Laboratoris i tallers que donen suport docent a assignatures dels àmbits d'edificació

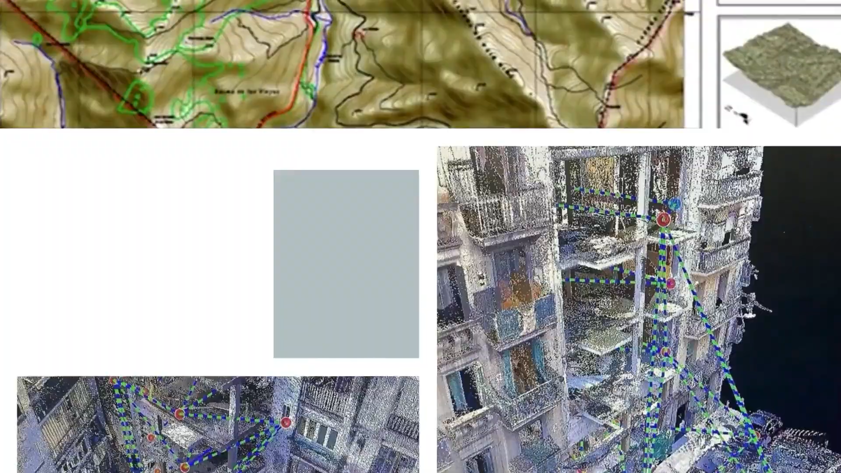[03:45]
Lo más habitual ha sido que la fotogrametría se aplique a la obtención de cartografía,
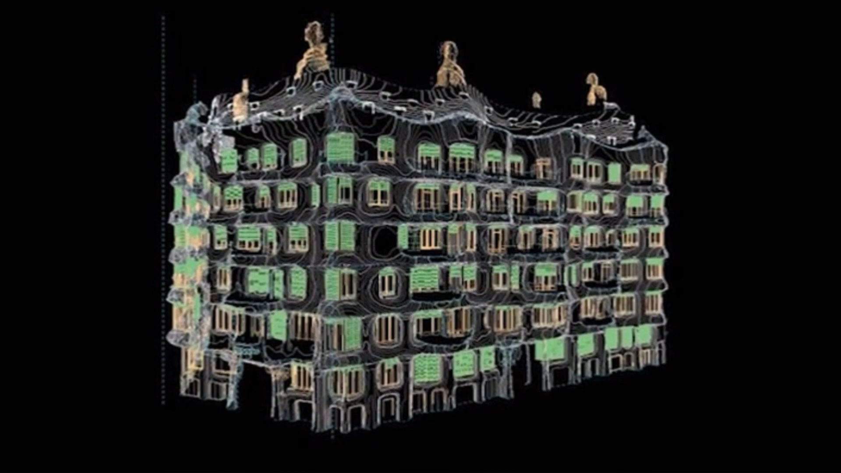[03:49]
pero igual que se hace cartografía, se puede hacer un levantamiento de modelos que no son cartográficos,
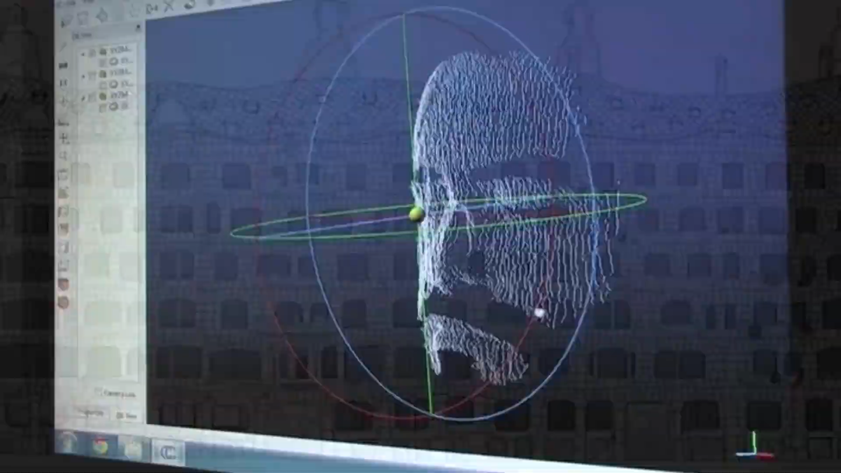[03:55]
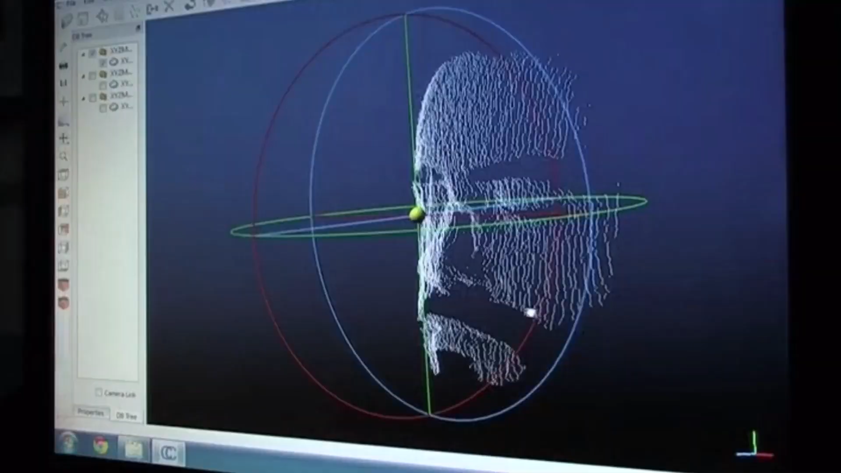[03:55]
como puede ser pues, el levantamiento de un rostro para encontrar simetrías, deformaciones.